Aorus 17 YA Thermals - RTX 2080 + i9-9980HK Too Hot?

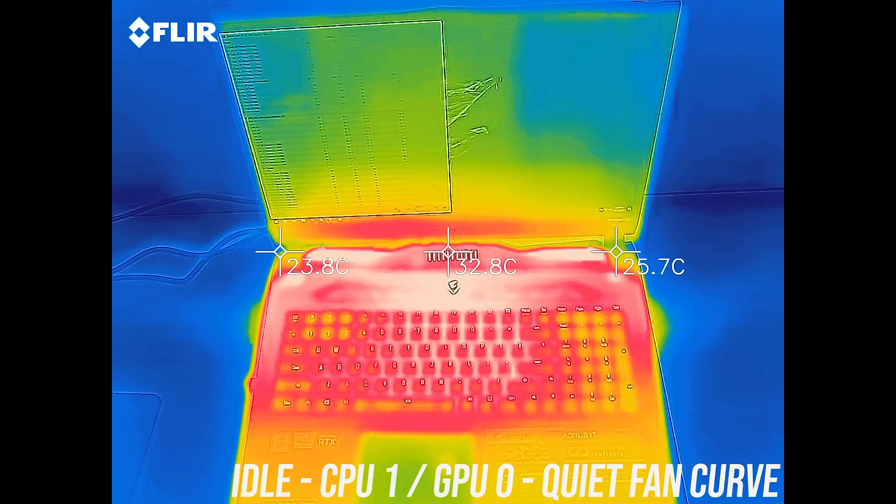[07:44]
As for the external temperatures where you'll actually be putting your hands, at idle in quiet mode it's around the typical 30 degrees Celsius I usually see. When gaming with the default fan curve and the CPU and GPU at the default lower options the keyboard area is still completely cool. If I increase the power limits but leave the fans on the normal profile it gets perhaps just a tiny bit warmer.
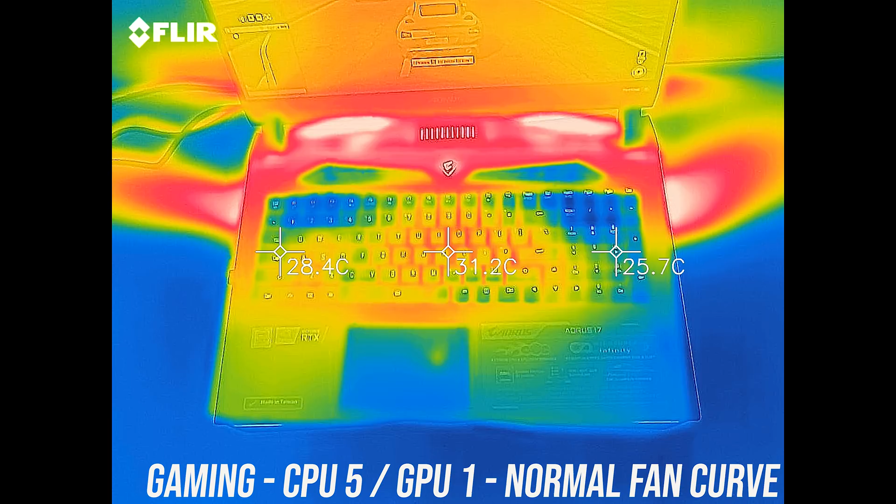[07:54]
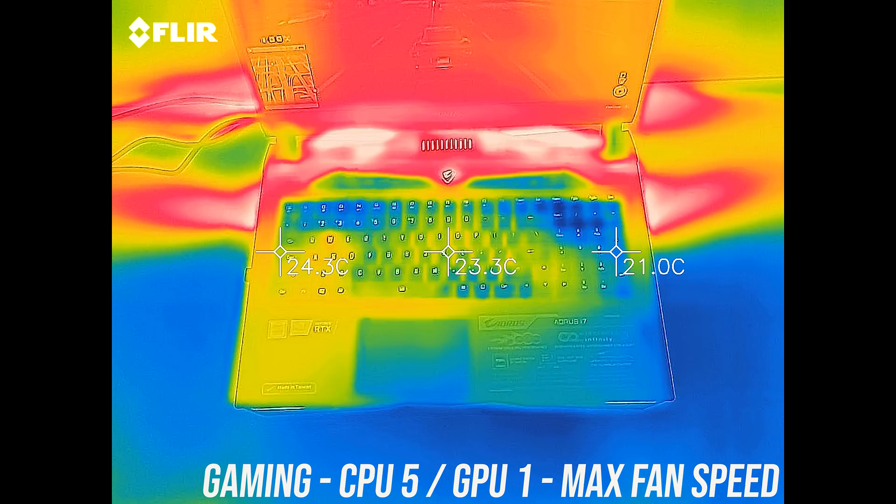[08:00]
With the fans at max speed it gets quite a bit cooler when playing the same game, though as you'll hear soon it's very loud by this point.
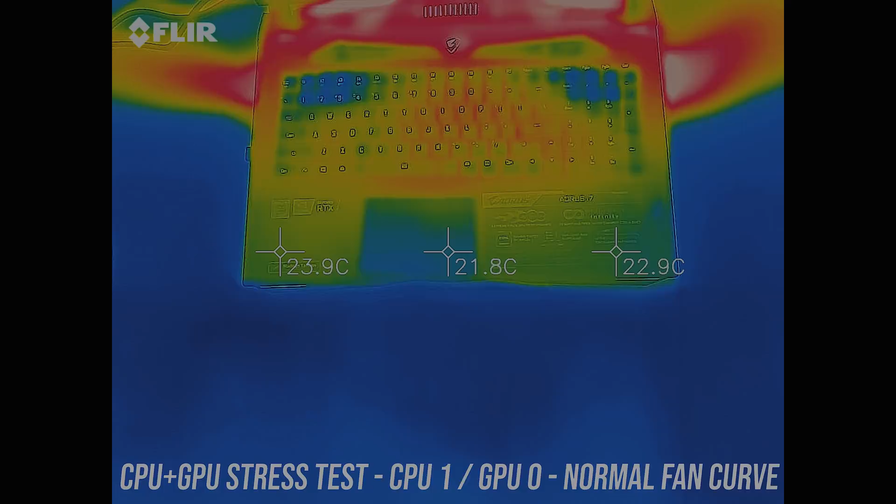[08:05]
The results were similar with the CPU and GPU stress tests running, the keyboard and wrist rest area was always cool to the touch.
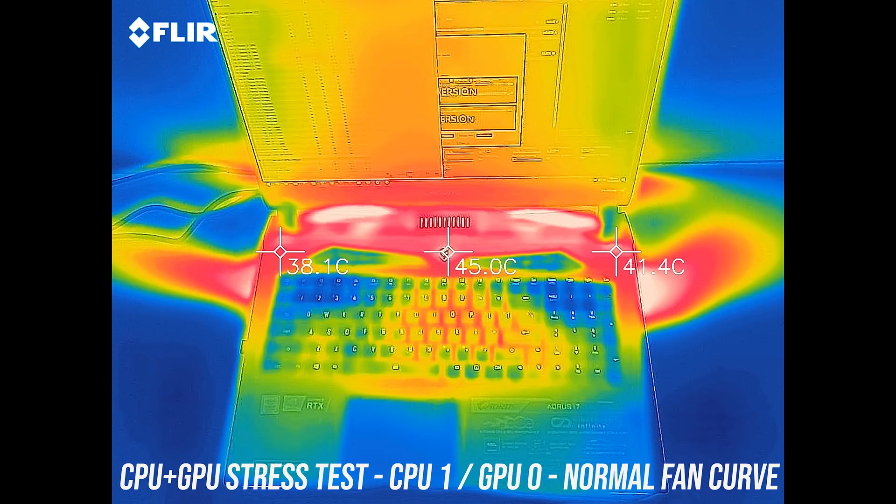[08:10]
The back is only just a little warm, not even hot, not that you need to touch there anyway.
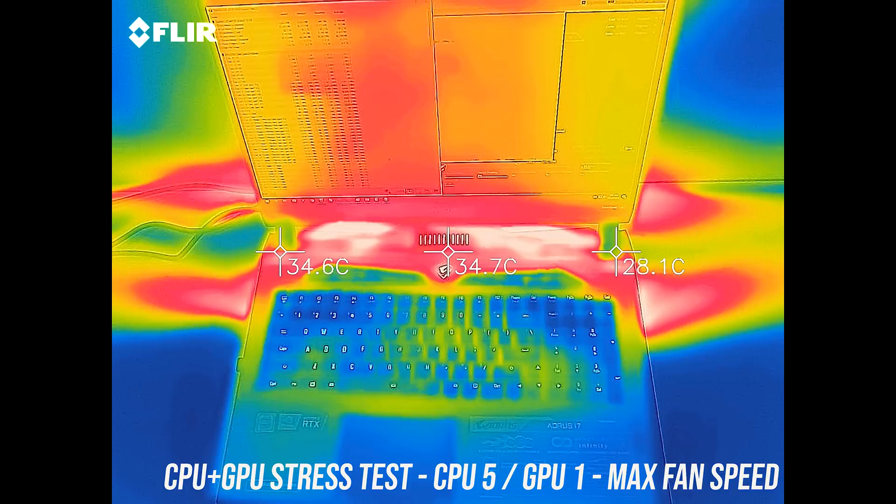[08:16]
Here's how the fans sound with these different modes in these same tests.